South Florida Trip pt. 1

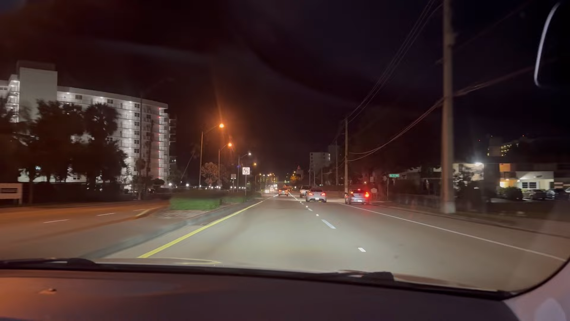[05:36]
Oh yes, there it is. No, it's not. There's no lights on.
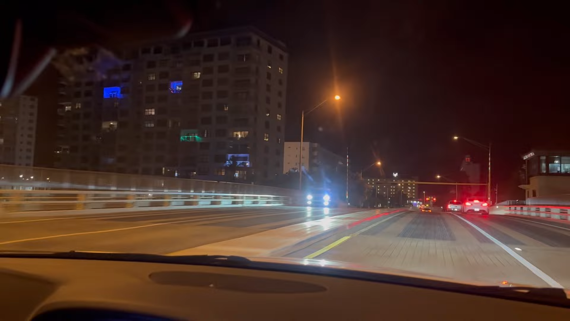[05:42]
There's the beach. Right past those condos is the beach, guys.
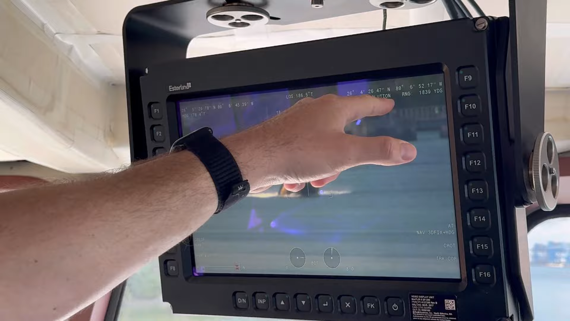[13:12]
So you know exactly how far. Yeah. Wow, man.